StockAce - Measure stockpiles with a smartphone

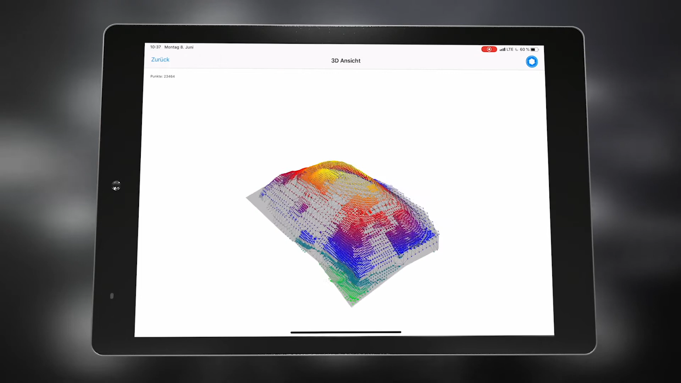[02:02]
In addition, it is possible to display the measured point cloud as a 3D color or grid model.
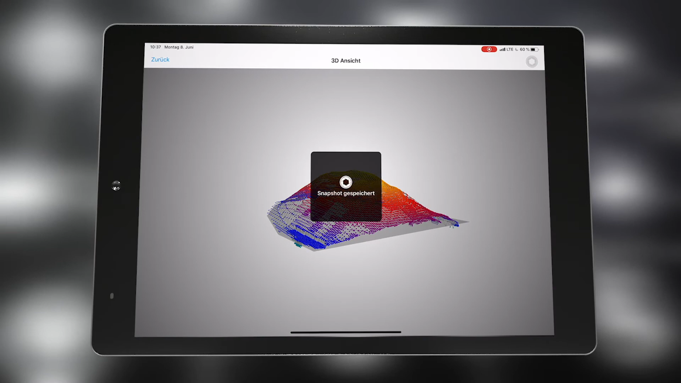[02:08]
Different views of this model can also be saved.